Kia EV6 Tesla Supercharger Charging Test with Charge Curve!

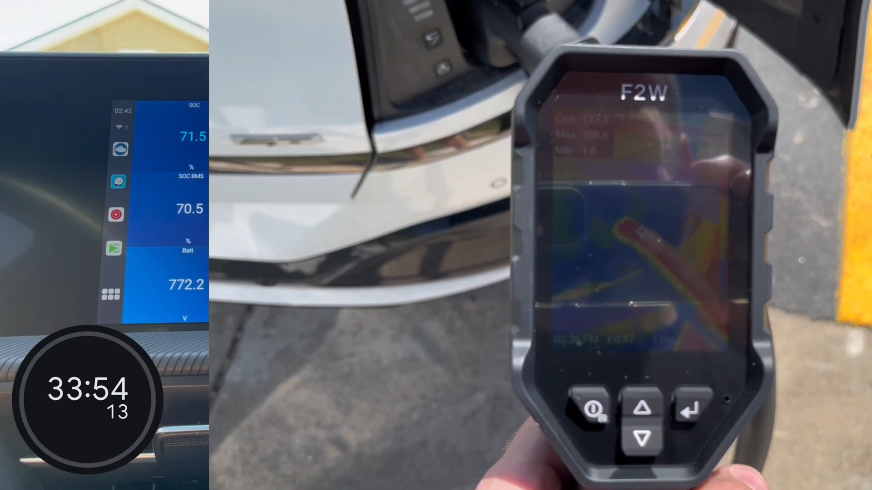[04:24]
I got this thermal camera from HFS Tools, which works really well.
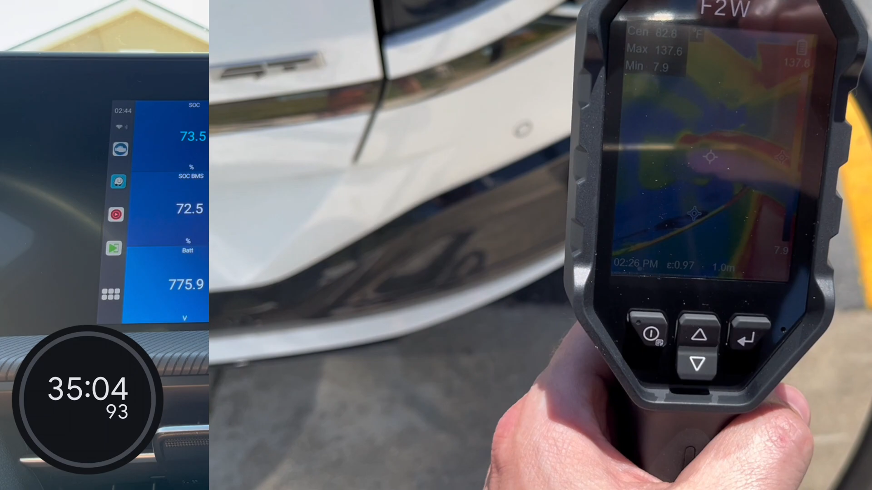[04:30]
I highly recommend it, but you can see the hot points here, and the Tesla connector is where the heat really is.